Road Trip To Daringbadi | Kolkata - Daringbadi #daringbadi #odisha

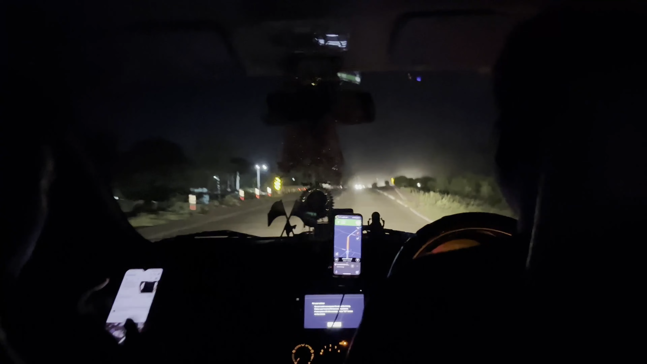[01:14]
सुबह के चार बचे जब कटक ब्रीच क्रॉस कर रहे थे यह नजार आई कुछ अलग था